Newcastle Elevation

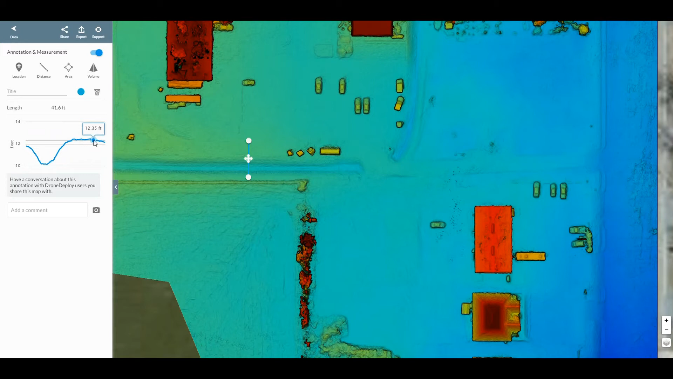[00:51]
We'll click once we'll go across to the other side of the bar ditch. We'll click go down and hit the check button and we'll see the cross section of that so you can see the bar ditch it's about two feet deep that's what that's telling us. I know that this area here let's see what the on the highway is what that really is.
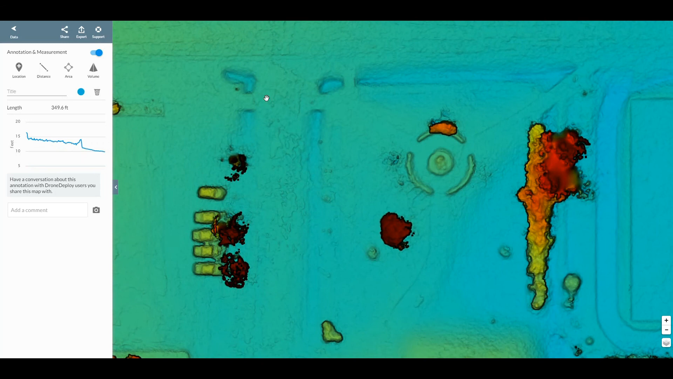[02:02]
as you kind of go in you can see this would be the culverts right right underneath where water would flow underneath the roads at these points it's pretty interesting